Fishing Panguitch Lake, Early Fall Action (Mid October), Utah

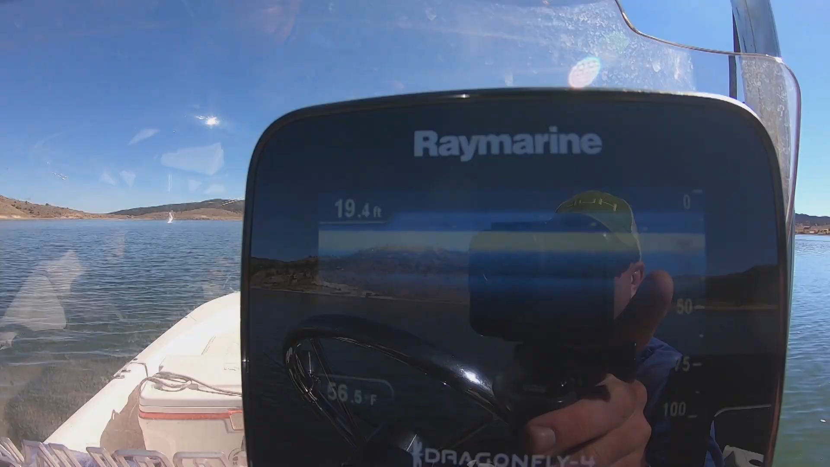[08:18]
On screen: depth 19.4 ft, water 56.5°F
Alright, you can see there's fish on the bottom right near 20 feet.
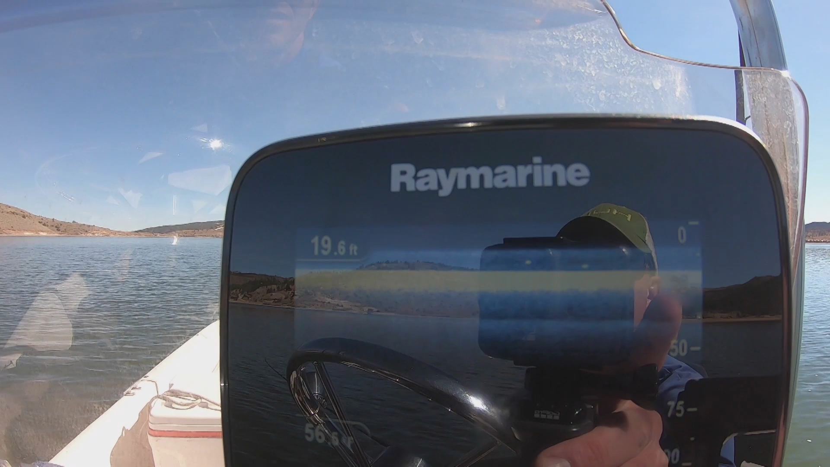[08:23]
On screen: depth 19.6 ft
See on the graph there, my hands are occupied so I can't point it out, but the larger dots there. All right, I gotta give it a shot.